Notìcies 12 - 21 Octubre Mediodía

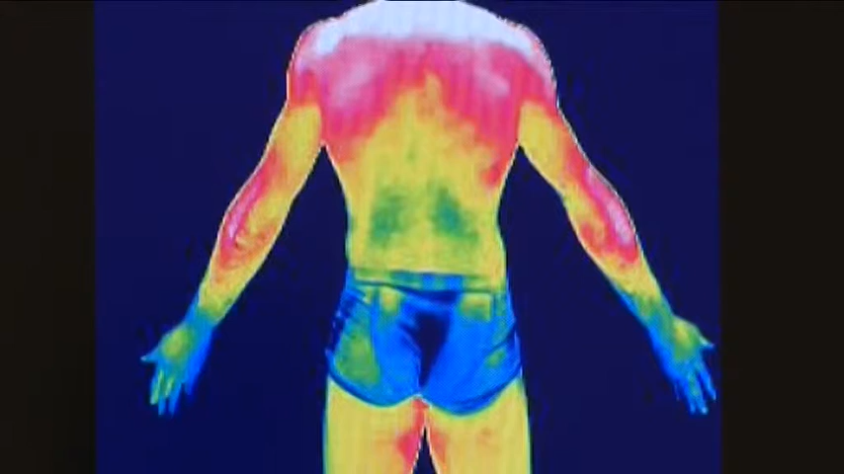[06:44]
La firma Engaro, situada en la localidad valenciana de Manises, está especializada en el desarrollo y comercialización de sistemas inteligentes de vigilancia y
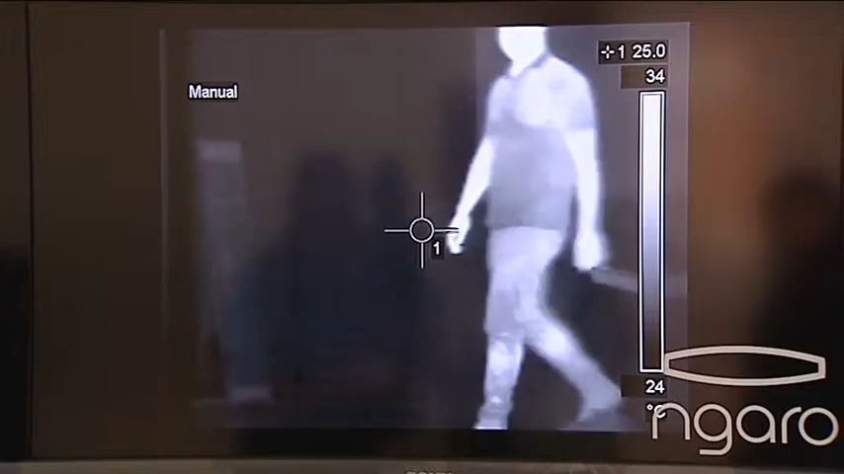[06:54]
control basados en visión infrarroja que ya se aplica en centros hospitalarios para hacer diagnósticos.
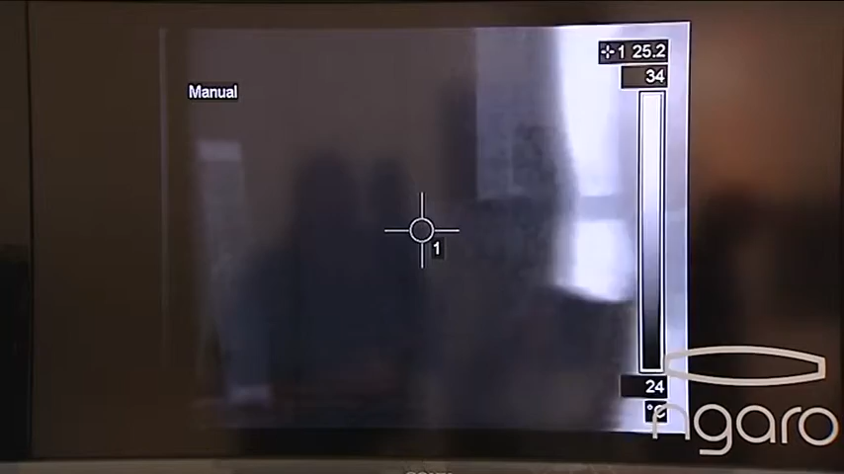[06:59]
Desde hace cerca de 10 años desarrollan algoritmos de detención basados a 100% en tecnología
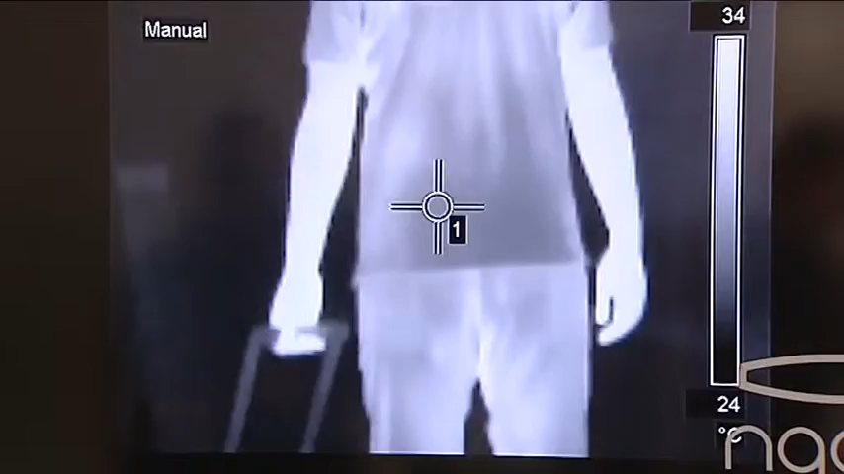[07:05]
térmica destinada a la protección de infraestructuras e instalaciones frente a actos de terrorismo,
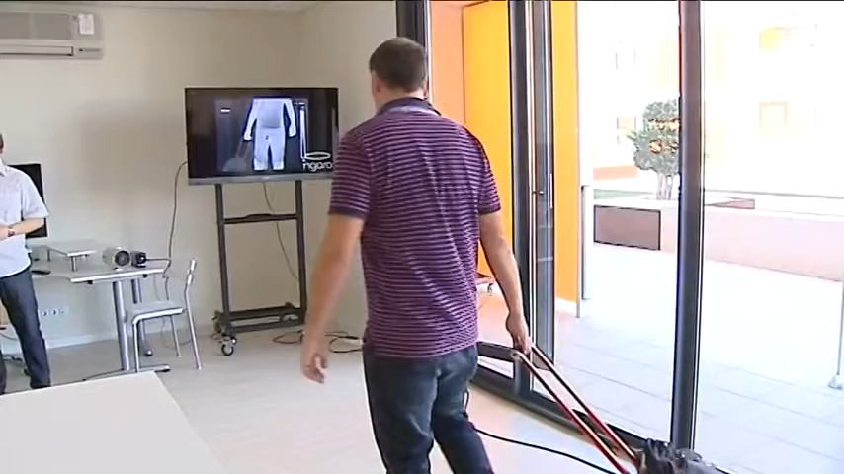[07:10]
robo, incendio, accidente o cualquier otra forma de amenaza identificable por su firma térmica. Otra de sus aplicaciones es la identificación a través de las cámaras de aquellas personas que tienen
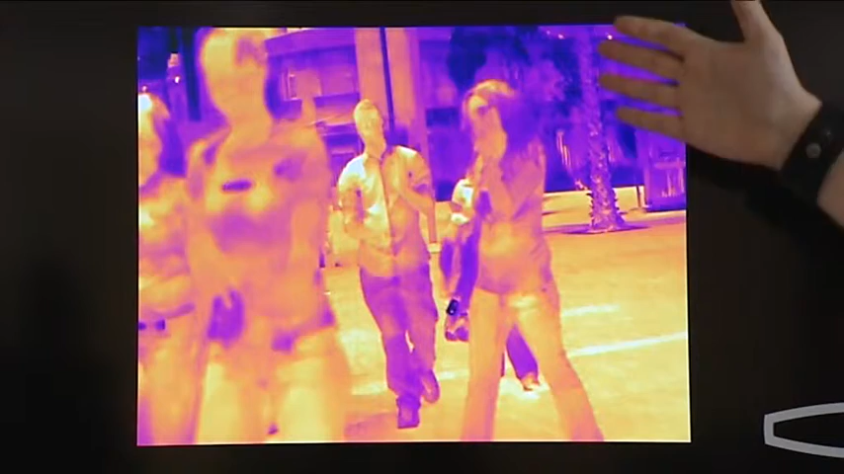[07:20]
una temperatura corporal que puede hacer sospechar que tienen fiebre, lo que permitiría detectar en aeropuertos,
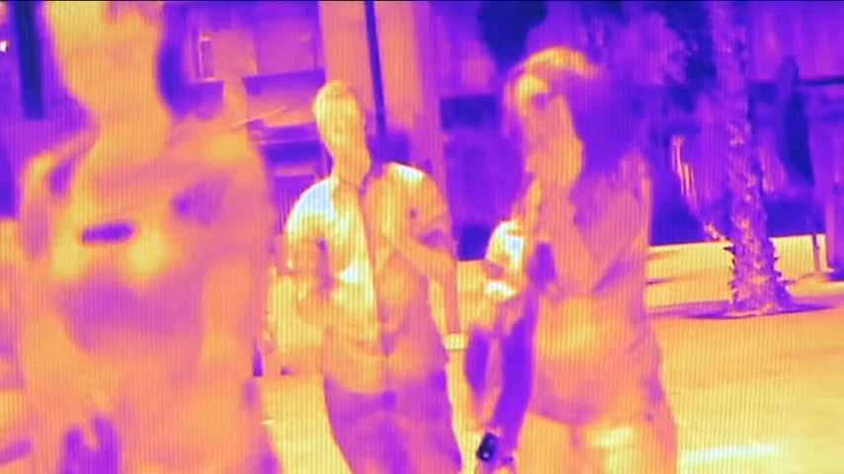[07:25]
puertos o empresas a posibles afectados por enfermedades infecciosas como el ébola, sin causar alarma ni tener que hacer mediciones de uno a uno.